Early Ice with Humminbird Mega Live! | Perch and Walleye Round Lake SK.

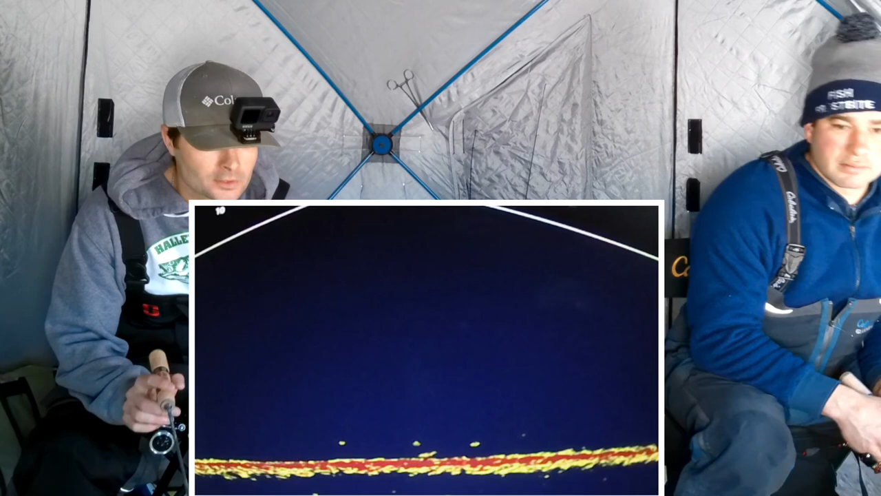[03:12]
And a few little ones, but right off the bat here, we're sitting just off a point in about 24 feet of water. We're hoping these walleye kind of cruise around the point. Yeah, so with the Mega Live, we can pick up all our hooks. So we're set up pretty good here. Oh, here comes one.